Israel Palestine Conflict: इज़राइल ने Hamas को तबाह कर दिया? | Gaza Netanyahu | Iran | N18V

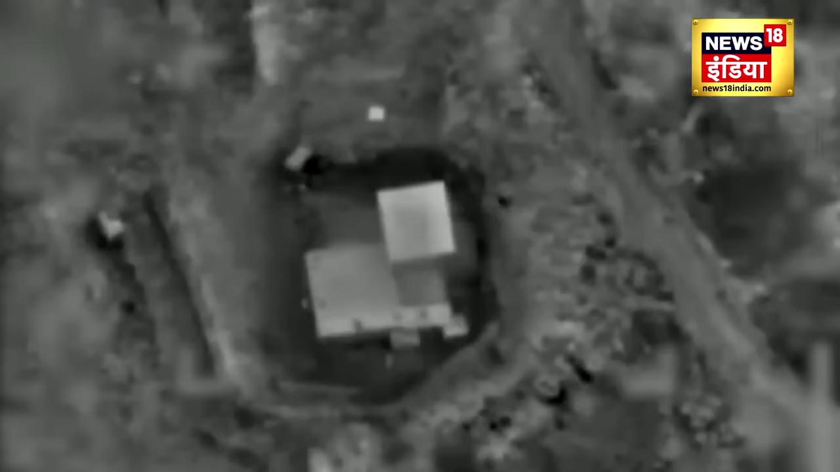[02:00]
हमास के 100 लड़ाकों को भायान धमाके से उड़ा दिया है
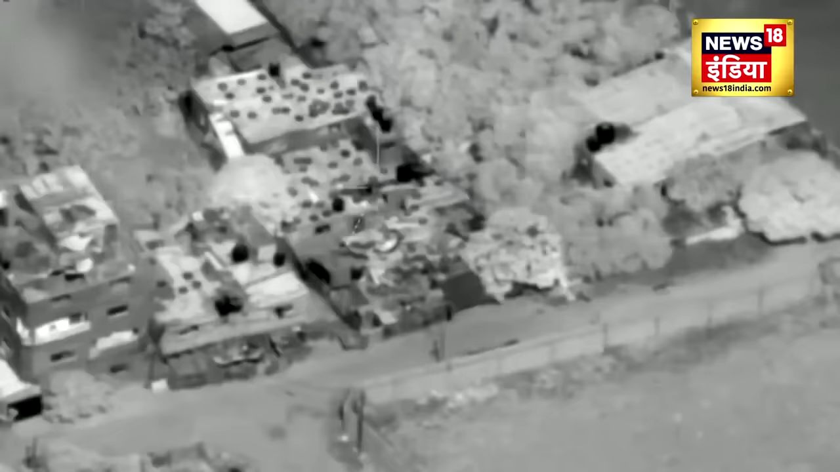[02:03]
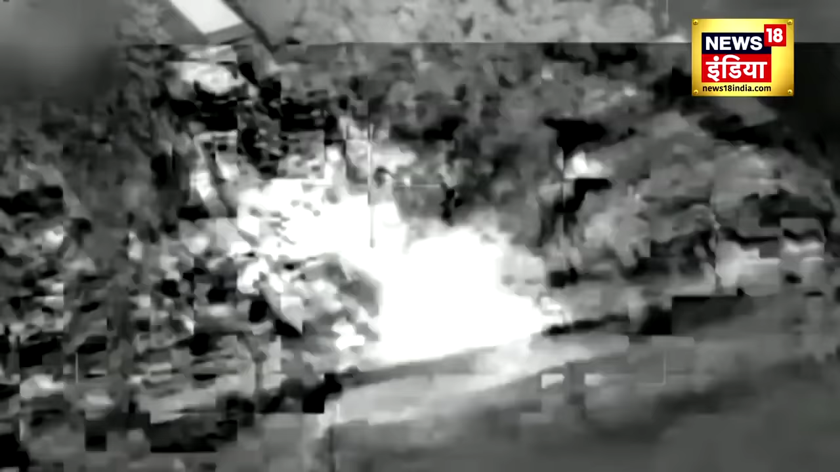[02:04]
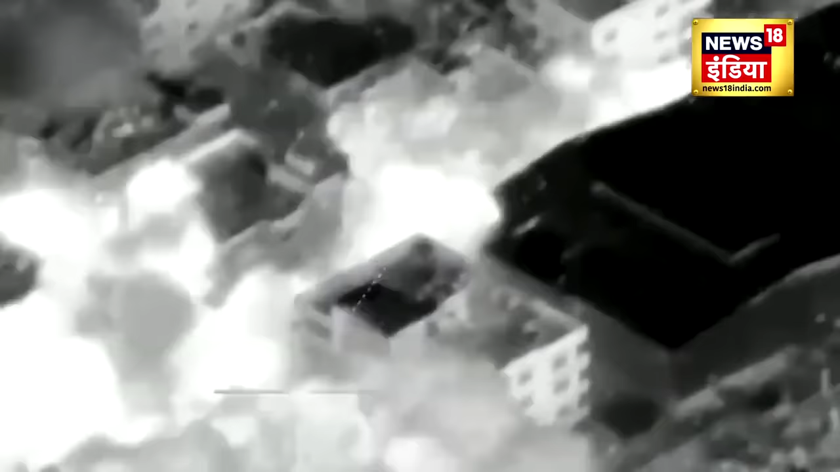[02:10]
वहीं दूसरी तरफ हिजबुल्ला के 13 से ज़ादा लड़ाकों को इसरेल ने इस तरह से टार्गेट करके
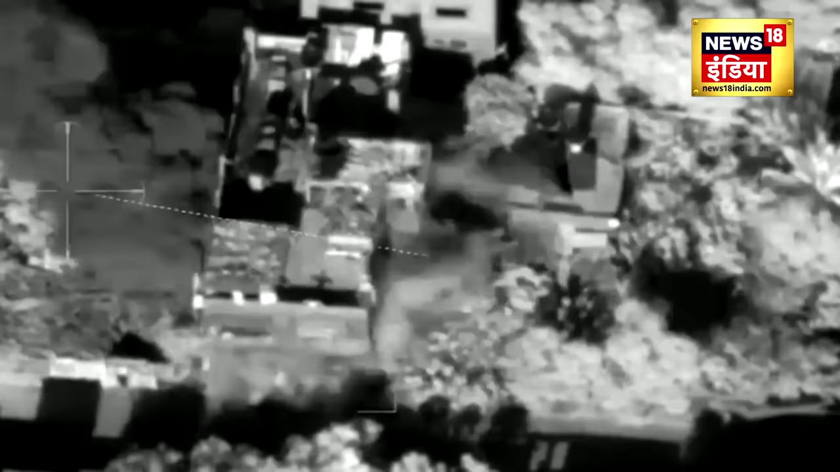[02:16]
मारा है कि मरने वाले हिजबुल्ला लड़ाकों को अपने मरने का एहसास तक नहीं हो पाया
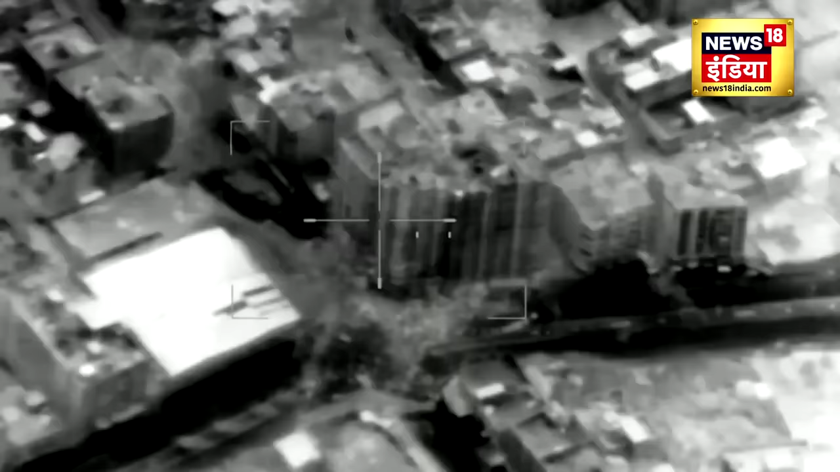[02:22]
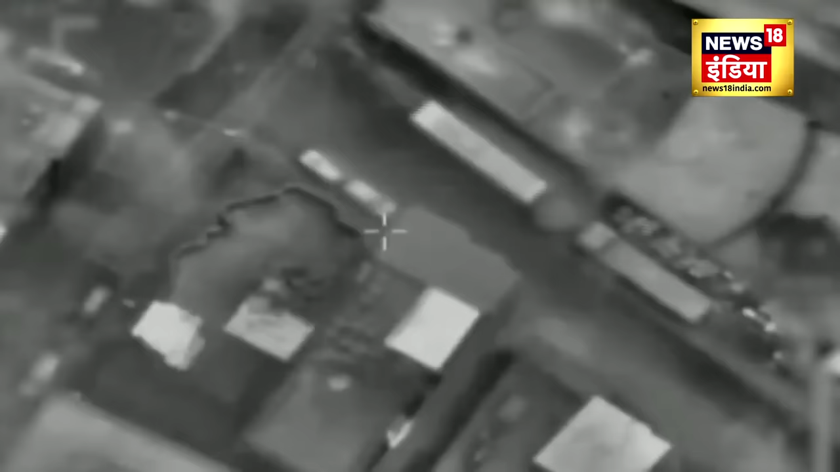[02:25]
इस्राइल की आईडियाफ ने जोरदार धमाकों से हमास और हेजबुल्ला लड़ाकों के चीथड़े उड़ा दिये हैं